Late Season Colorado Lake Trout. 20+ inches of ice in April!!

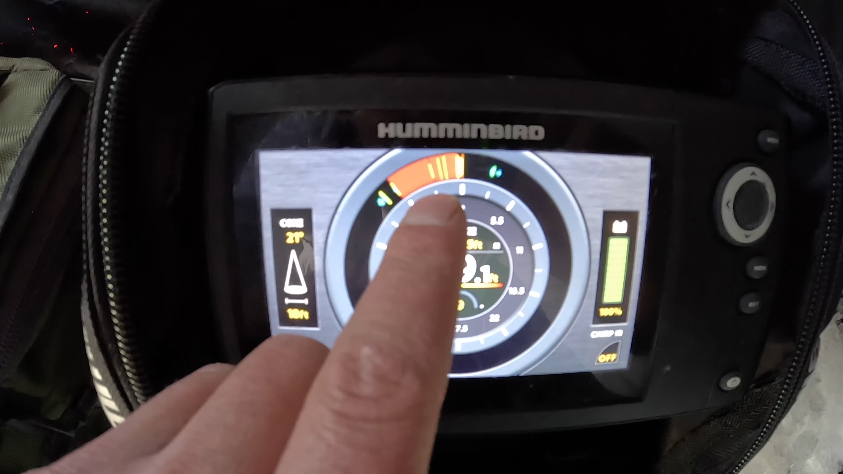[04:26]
We are in 50 feet of water, as you can see here. We got the bottom, which is this solid band of red. Then you have your depth all the way down to the bottom, which is the red.
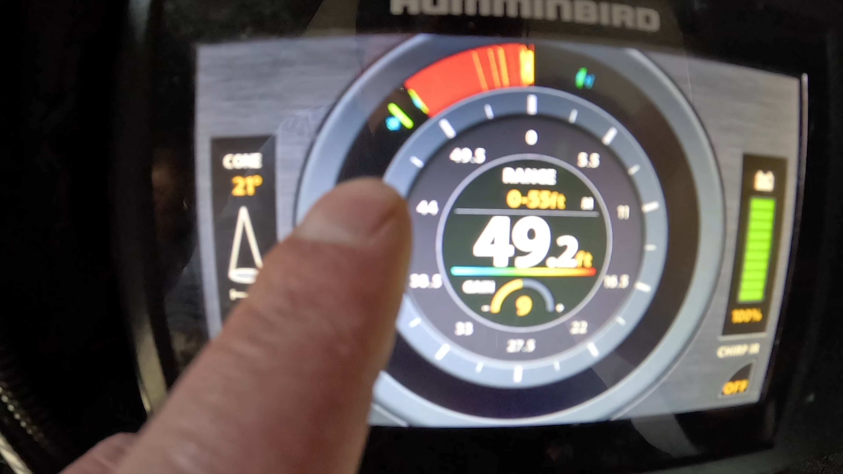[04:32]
On screen: depth 49.2 ft
And then we have our baits just slightly suspended off the bottom waiting for fish to come in. So as you can see, when I jig my lure and raise it,
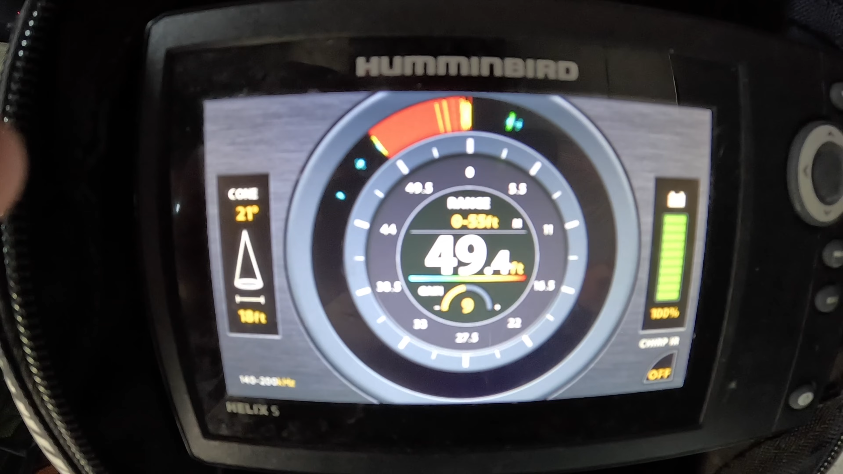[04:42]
On screen: depth 49.4 ft
my bait is gonna go up in the air and then back down as it falls. And we're just gonna wait for fish to come in like that. And it's been pretty good so far. We had one strike and a couple bites and we've been marking them pretty good.